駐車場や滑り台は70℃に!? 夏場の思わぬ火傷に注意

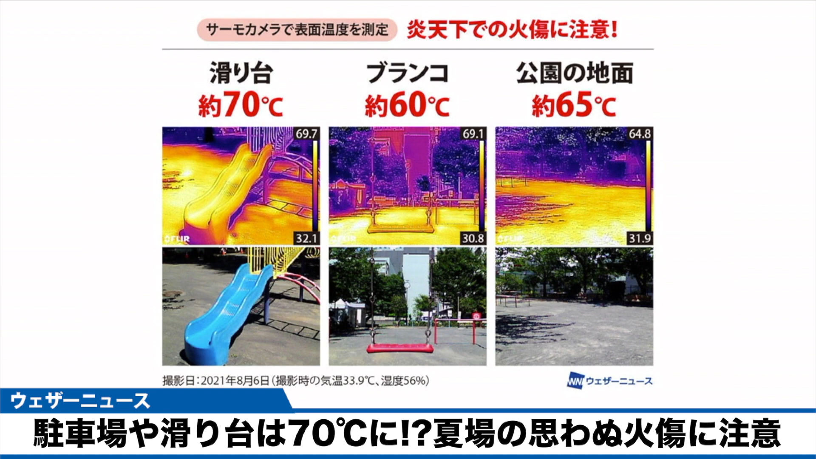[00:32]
滑り台やブランコ、砂利が敷いてある公園の地面など、いずれも表面温度が60から70度となっています。また金属製の機械式駐車場やアスファルトなども火傷の危険性があることが明らかになっています。こちらもサーモカメラで撮影をすると、それぞれ70度、65度と子どもだけでなく大人も触ると火傷の恐れがあるほどの危険な状態です。
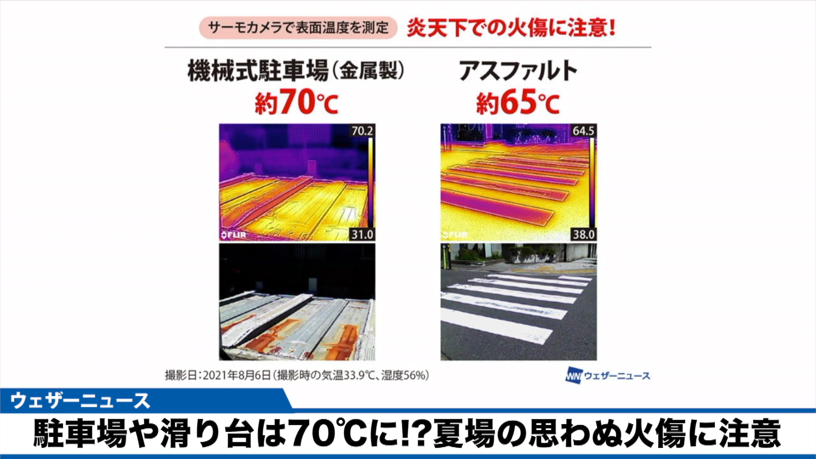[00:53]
子どもは大人と比べて皮膚が薄く体表面積も小さいので、火傷が重症化しやすいという特徴があります。